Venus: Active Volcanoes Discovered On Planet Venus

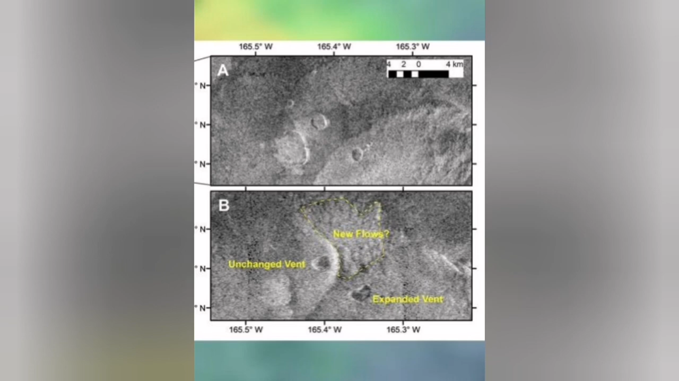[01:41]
It's written in the Wikipedia, but mistake is Persian, but it's not.
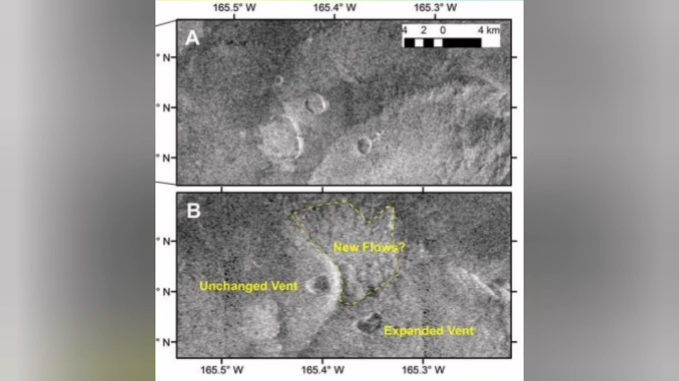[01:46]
We see the before and after eruption images of the area of Ozza Mons that actually we had the volcanic eruption.